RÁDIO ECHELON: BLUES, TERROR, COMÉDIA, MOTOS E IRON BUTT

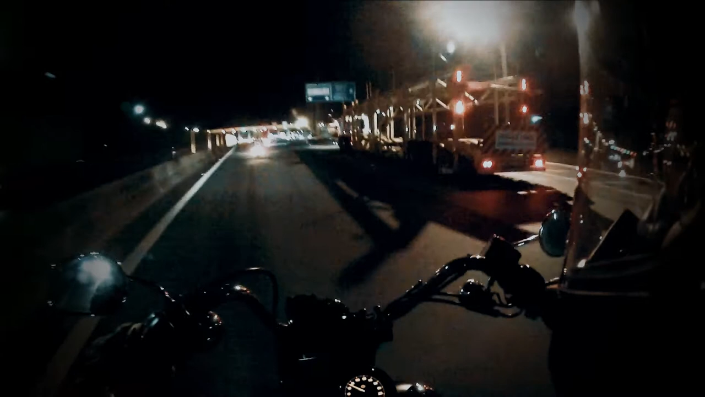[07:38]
E de repente, eu vi uma luz lá no final da estrada. A luz crescendo. Cara, era o pedágio.
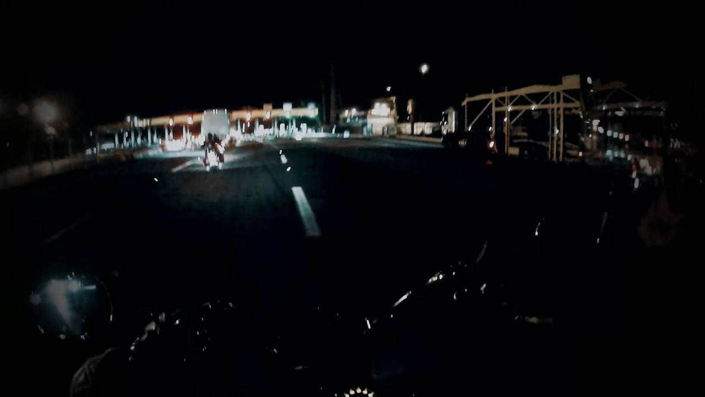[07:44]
Eu não acreditei que era o pedágio. Eu fiquei feliz demais. Acho que eu nunca fiquei tão feliz de pagar o pedágio na minha vida. Aí eu falei, beleza, eu vou chegar lá e vou me safar, né?